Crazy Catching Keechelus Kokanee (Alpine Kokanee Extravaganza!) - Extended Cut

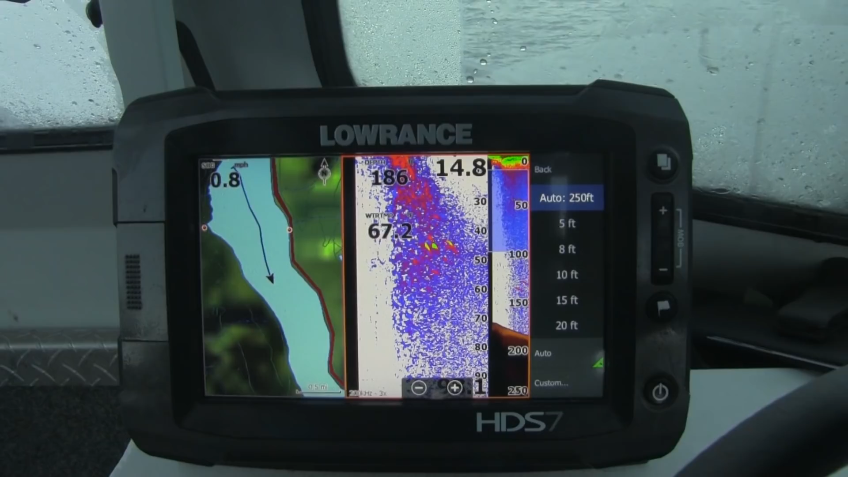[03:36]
dam yet but check out those marks on the fish finder. I gotta stop and drop our gear down and see what those fish are.